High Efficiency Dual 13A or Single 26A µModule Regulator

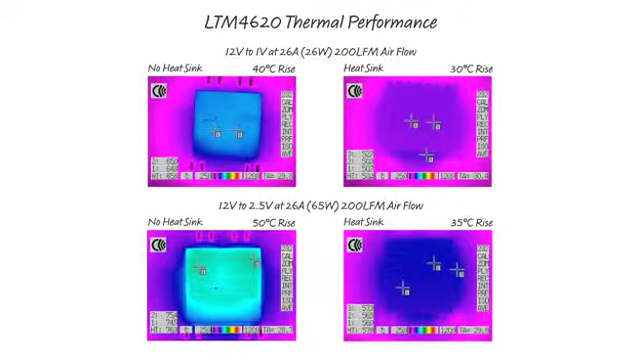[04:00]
The thermal pictures are shown depicting the difference of temperature rise with and without a heat sink with 200 LFM of airflow for a 12-volt to 1-volt at 26 amps and a 12-volt to 2.5 at 26 amps.
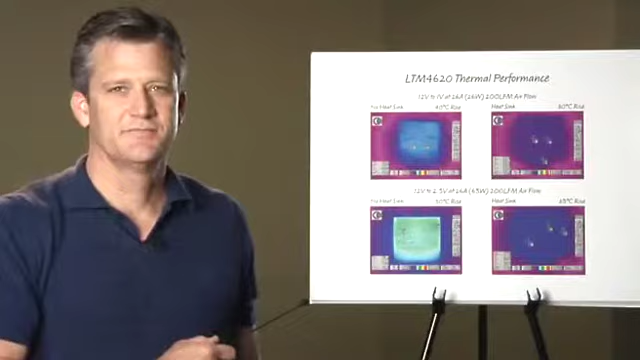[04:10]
As you notice in the slides, the temperature rises for the 12 to 1-volt application, which has a 26-watt, is only 40C rise with no heat sink and 30C rise with the heat sink.
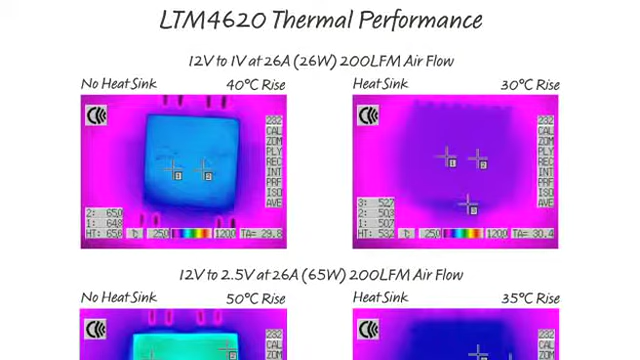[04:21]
The bottom design shows the 12-volt to 2.5 volt at 26 amps, which equates to 65 watts.
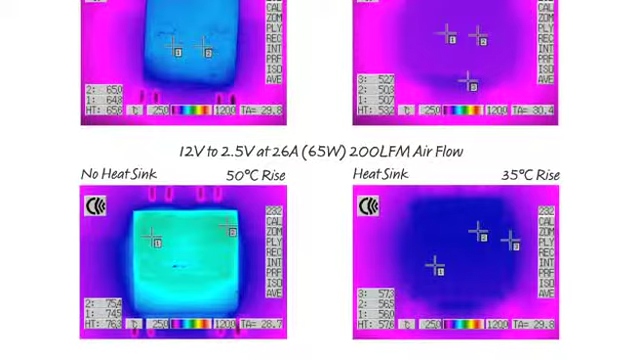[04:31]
And you see a 50C rise with no heat sink and 35C rise with the heat sink.